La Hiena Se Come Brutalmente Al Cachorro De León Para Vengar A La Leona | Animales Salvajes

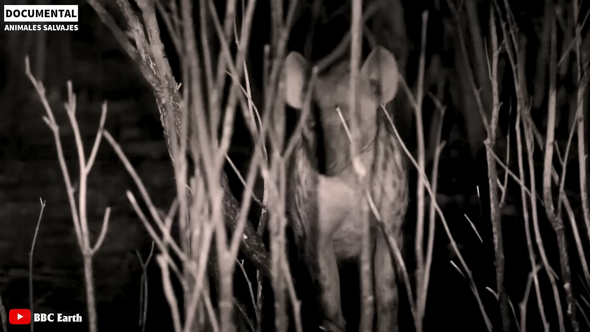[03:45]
Sin embargo, la agresión con los leones no beneficia a las hienas.
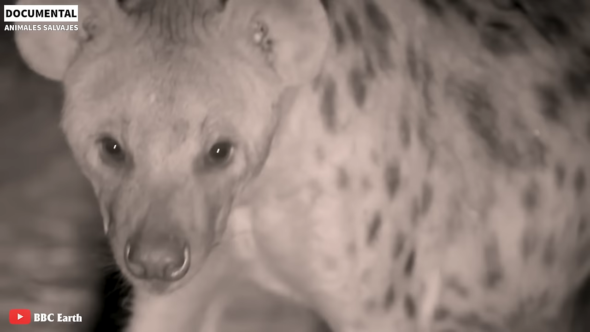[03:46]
Lo mismo ocurre con los leones.
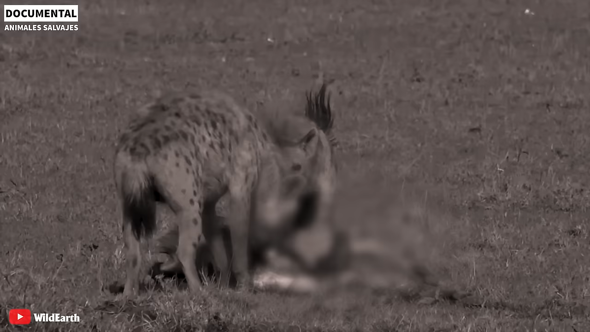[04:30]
Los depredadores pueden enfrentarse a la muerte en cualquier momento.
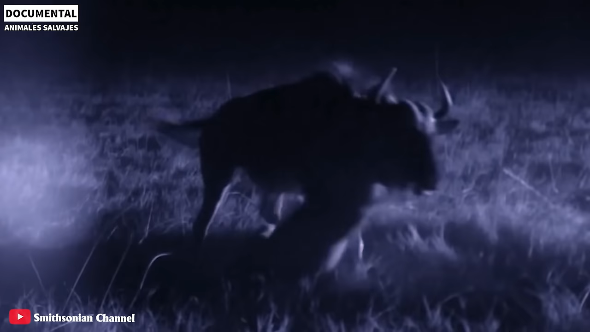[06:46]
En una cacería de leones del orgullo, los leones jóvenes también se unen a sus padres.
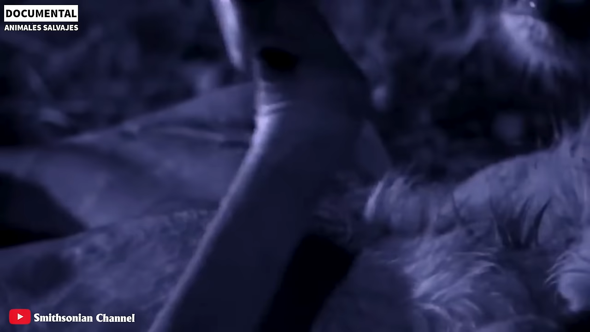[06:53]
Por supuesto, las hienas no dejan pasar ninguna oportunidad de robar y vengarse.